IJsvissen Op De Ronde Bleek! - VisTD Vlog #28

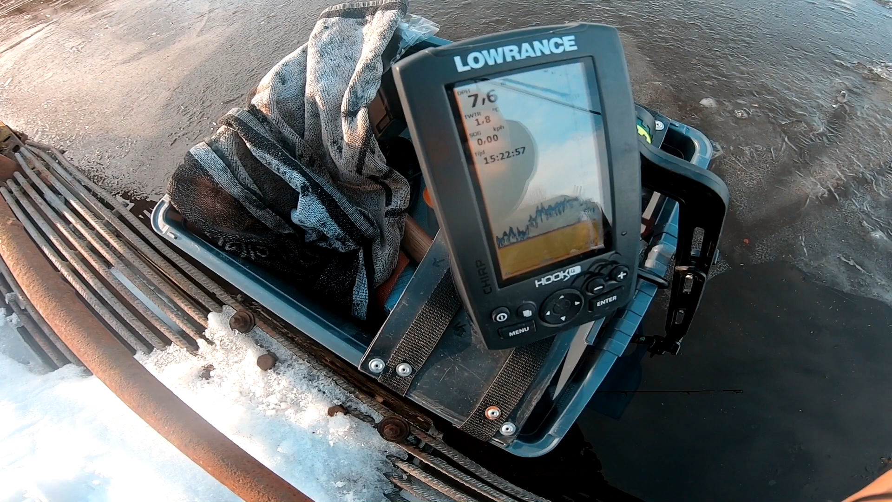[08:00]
Kijk, en nu zie je van onder zie je een signaal komen. Dat is een vis. Zie je? En nu wordt het een beetje gelig. Dus kwam het heel dichtbij. Kijk, daar komt een nieuwe vis. Er zit er eentje bij en er zit er nog eentje onder. Dus elk moment zou ik nu een aanbeet moeten kunnen krijgen.